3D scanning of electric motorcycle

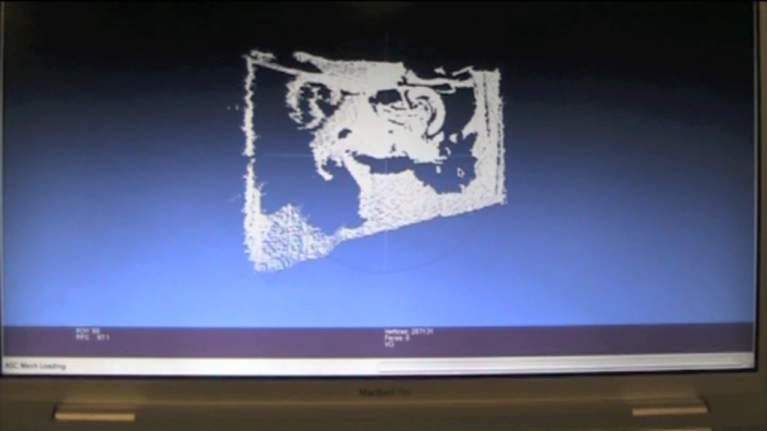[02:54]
So there we have it. Each dot represents one depth
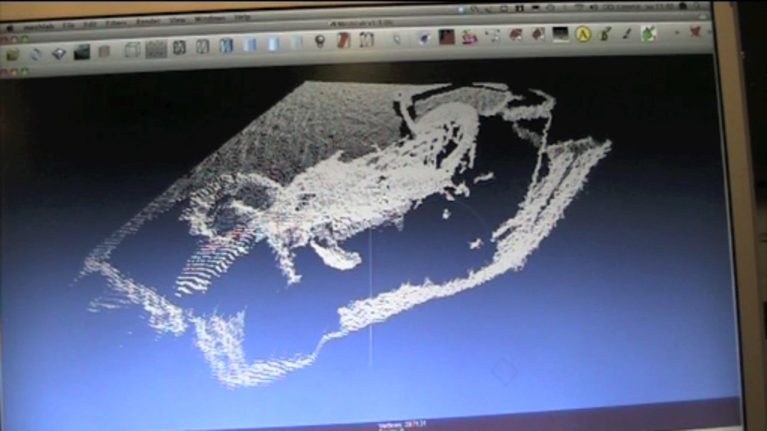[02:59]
information and whole 3D scan is right there.
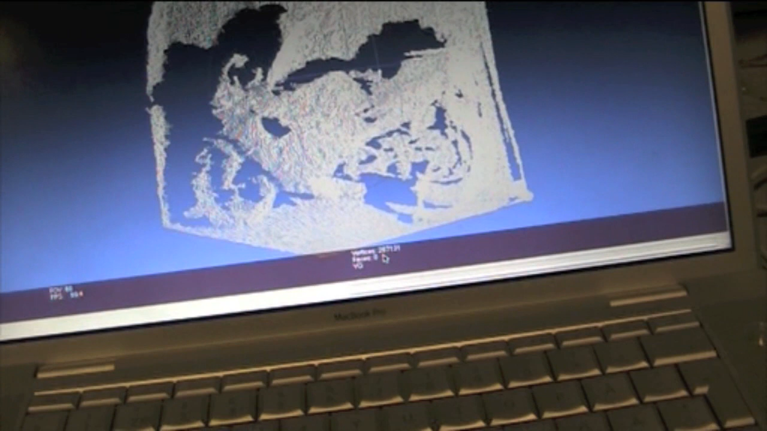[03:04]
It contains about 300,000 individual depth points at this stage.